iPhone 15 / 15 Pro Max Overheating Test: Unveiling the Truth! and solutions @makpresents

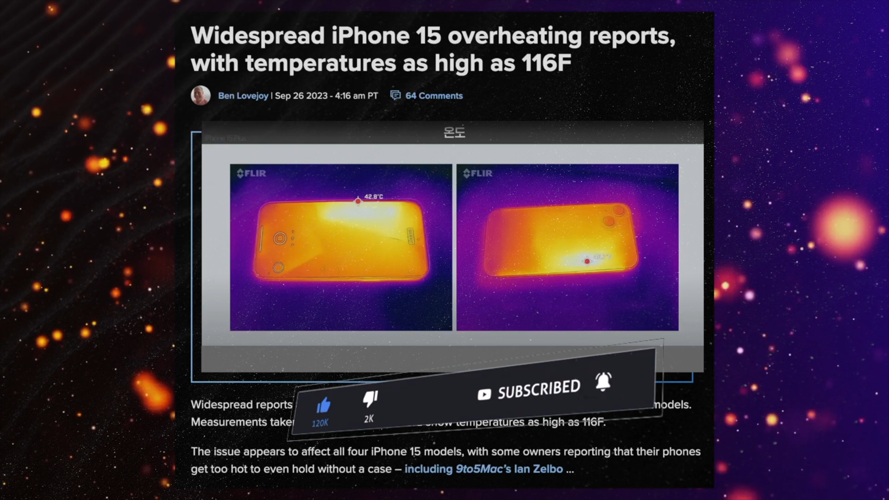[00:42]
And already, as you can see here, people are complaining that it's getting too hot for their liking.